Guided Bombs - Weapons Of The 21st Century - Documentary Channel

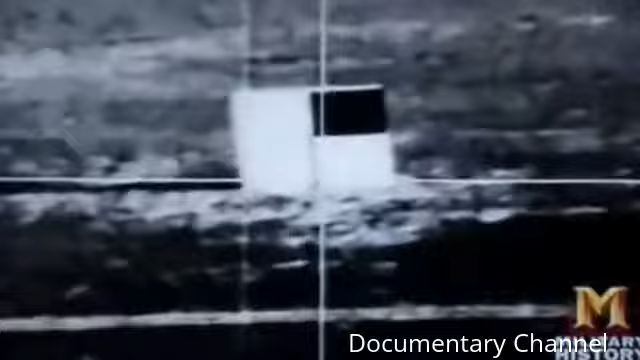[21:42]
giving rise to both a seeing eye bomb and a GPS bomb that could literally hit what it couldn't see. You are the bomb, hunting the enemy and hurtling towards him at thousands of feet per second.
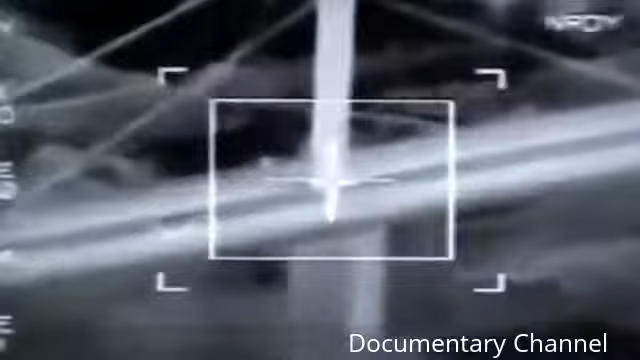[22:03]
That's the unnerving image you get from an electro-optical bomb. Optical bombs were a 1960s update of the old TV bombs of World War II.
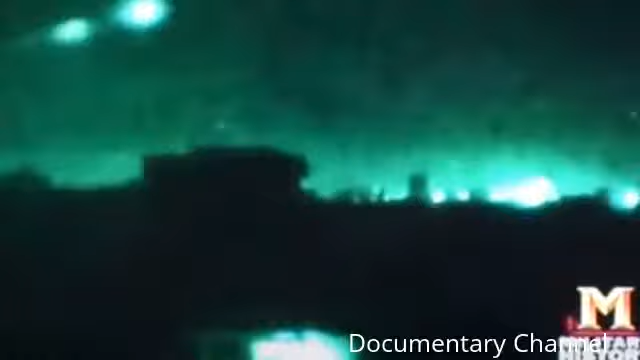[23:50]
During the 30 days of aerial bombardment, all the talk was of smart bombs.
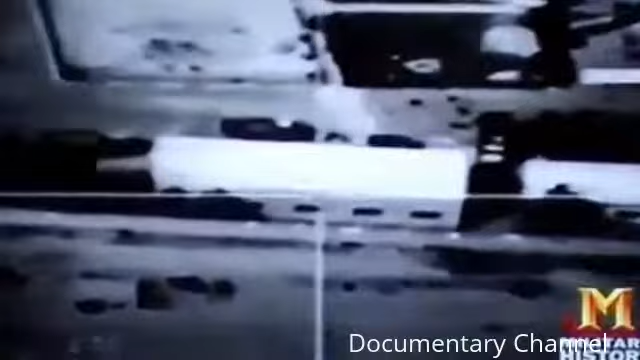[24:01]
Gun camera footage from electro-optical weapons put TV viewers inside the bomb.
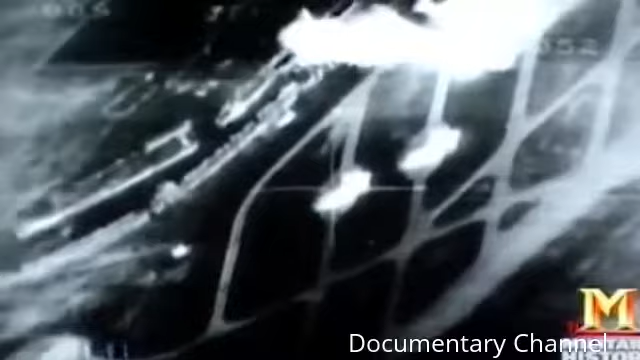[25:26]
That requires it to be line of sight.